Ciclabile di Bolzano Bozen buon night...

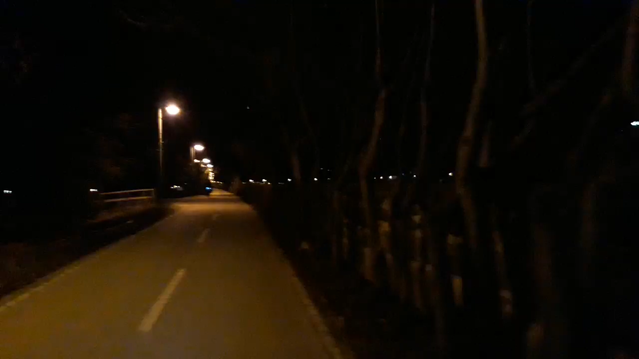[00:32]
il rumore del vento. Poi c'è l'indicazione per l'acqua potabile, sulla destra c'è il fiume Sarco. Alla sinistra ci sono le passeggiate e la città.
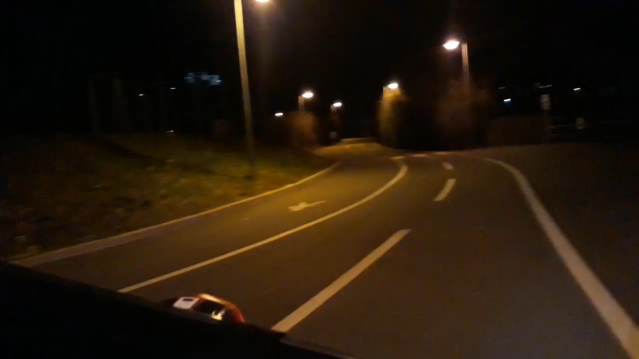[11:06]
questa volta faccio la ciclabile dietro il Lido e dietro il campo sportivo Druso. Non so se è comunale, penso di sì.